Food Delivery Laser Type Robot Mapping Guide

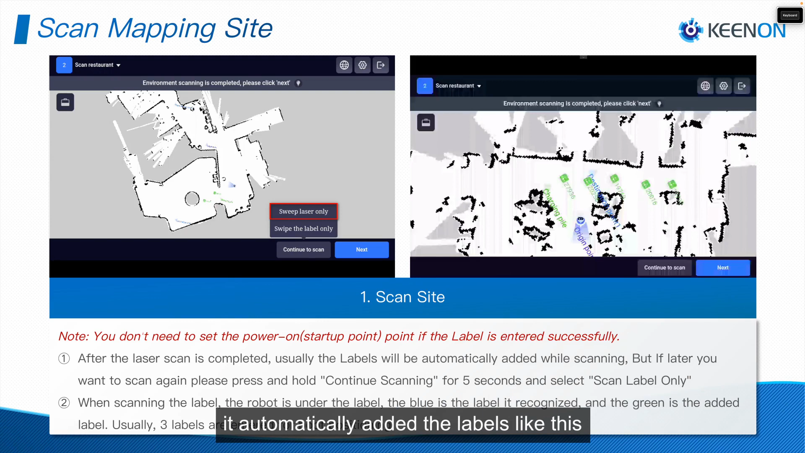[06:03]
labels but usually when we are scanning through application this mapping tool application 3 to 10 it automatically added the labels like this now this for the second step the